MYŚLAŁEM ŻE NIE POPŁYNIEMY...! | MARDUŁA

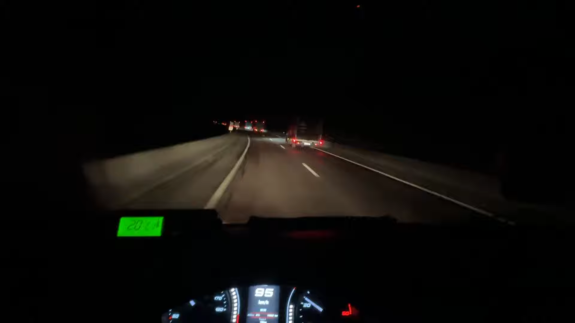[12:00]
Właśnie zjechali z portu i ciągniemy na Belgię taką właśnie oto kolumną. Na osiem samochodów lecimy za mną, ja zauwałem, jedzie kilka panów jeszcze. I ciśniemy, ciśniemy. Naprawdę ładny peletonik, żeśmy sobie dzisiaj zorganizowali. Wszyscy jedziemy w tym samym kierunku, więc naprawdę bardzo przyjemnie. Właśnie mamy kolejny dzionek. Dzisiaj niedziela, godzina 12.00. Właśnie wstałem dopiero.